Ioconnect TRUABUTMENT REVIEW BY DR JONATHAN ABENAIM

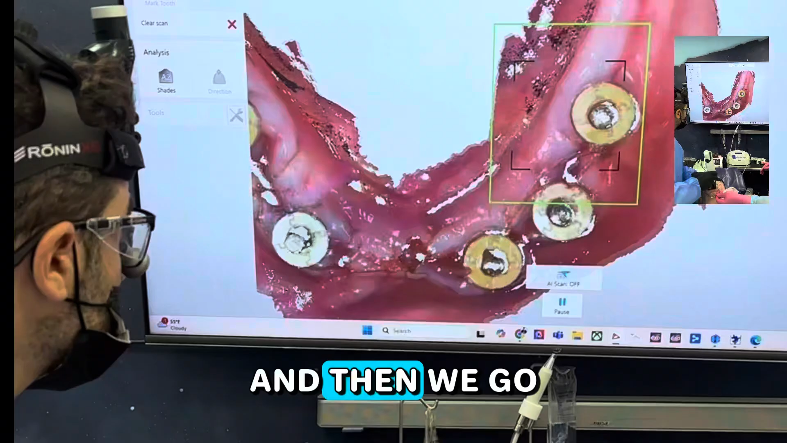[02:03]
we go ahead and we do the soft tissue scan you can see the soft tissue scan is picked up pretty quickly and we use the
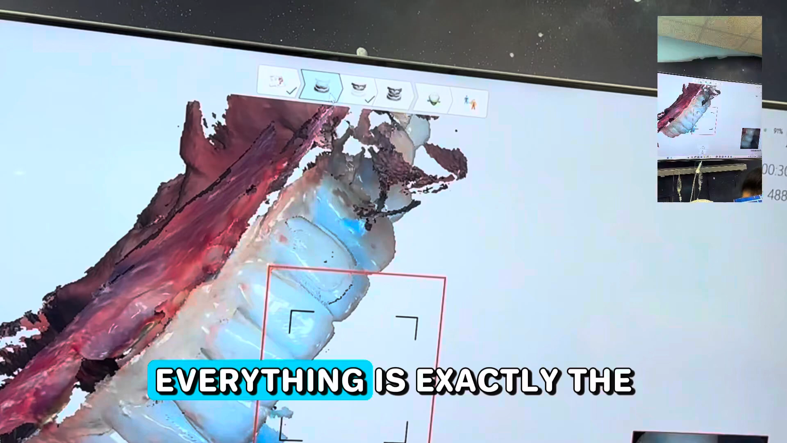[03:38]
is exactly the way it's supposed to be done pretty easy obviously this is all done in pretty fast mode just for the sake of time for this